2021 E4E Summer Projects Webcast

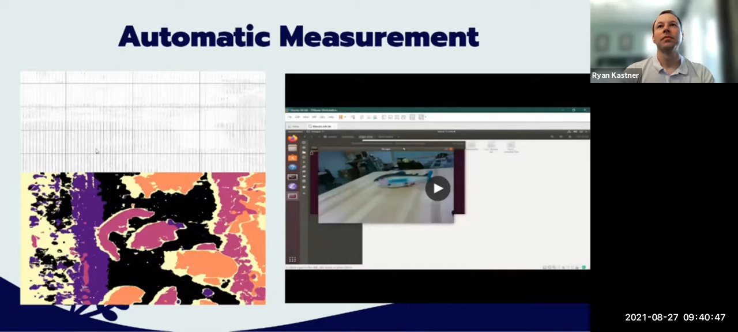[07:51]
So the depth data is returned as a CSV, as seen here. Here's that same CSV colorized. And then, what I do is, I take the points from the corners of each and every bounding box,